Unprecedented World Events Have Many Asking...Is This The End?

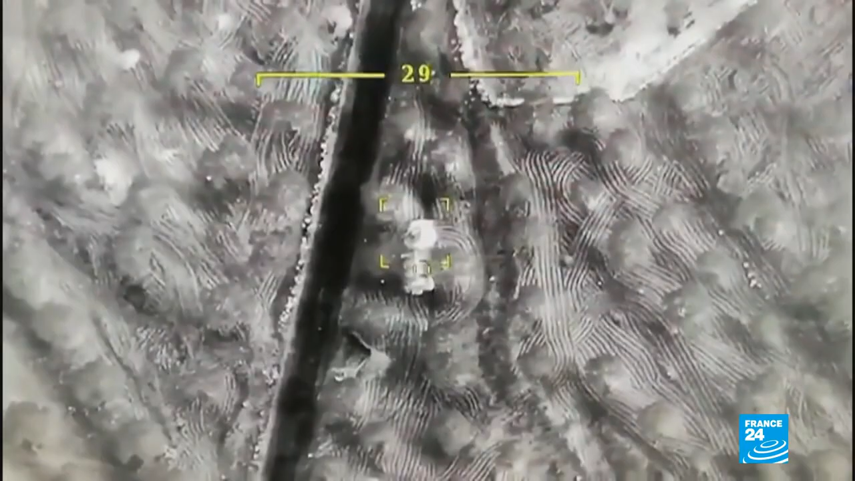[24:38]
These aerial pictures released by the Turkish army purport to show Syrian government targets being pummeled in Idlib province.
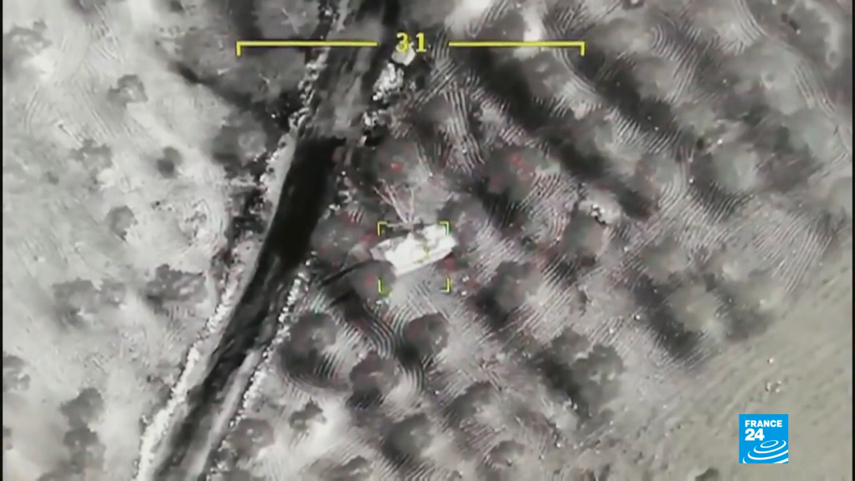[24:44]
President Edouan's office says that all known Assad targets have come and will continue to come under fire, from the air and from the ground.